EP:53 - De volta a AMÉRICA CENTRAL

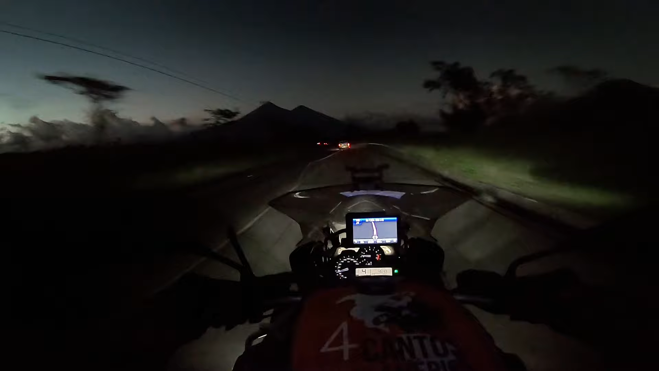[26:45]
Aquele vulcão lá tá jogando lava. Não sei se vai jogar de novo. Vou deixar gravando. Mas, olha lá, olha lá. Ai, Jesus amado. Que é isso, gente? Até isso a gente dá sorte de pegar esse horário. Que loucura. A gente é muito rabudo. Se a gente tivesse chego mais cedo,
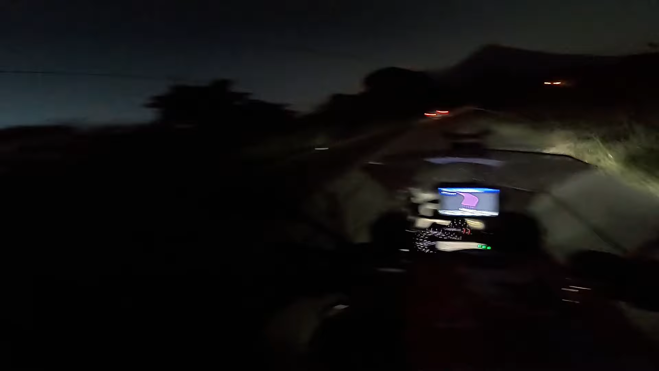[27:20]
mais claro, provavelmente não ia ver nada.
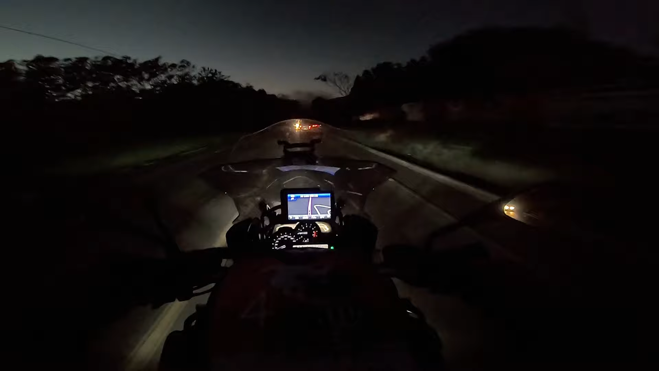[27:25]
Olha lá. Que loucura. Inédita, nós andando aqui numa rodovia e um vulcão soltando lava aqui do lado. Nem sabia, falar bem a verdade, que tinha esse vulcão ativo aqui.
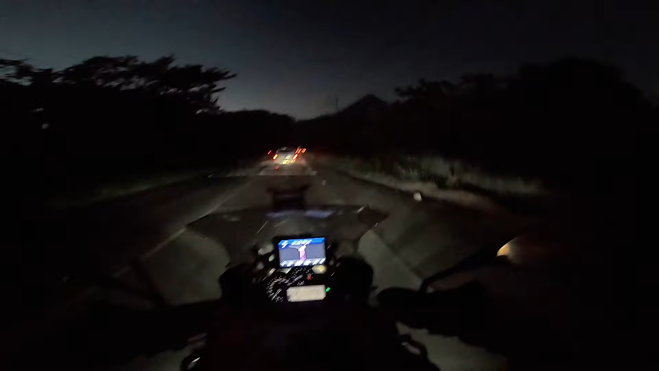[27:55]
Espero que seja normal, inclusive, que não seja um negócio assim,
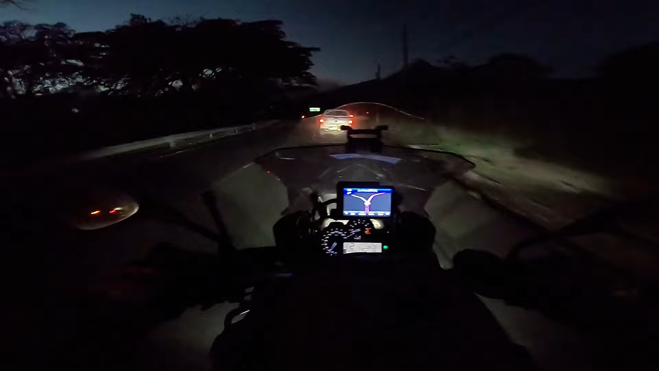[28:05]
voltou a jogar lava depois de 2000 anos adormecido. Ai, ai. Mas todos os outros carros estão agindo normalmente. Não tem ninguém entrando em pânico aqui.
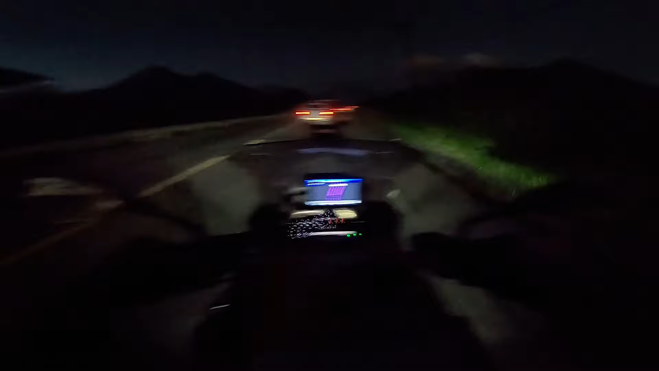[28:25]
Tá bom. E a lua ali, soberana. Olha, coisa linda. Vai lá, mais um.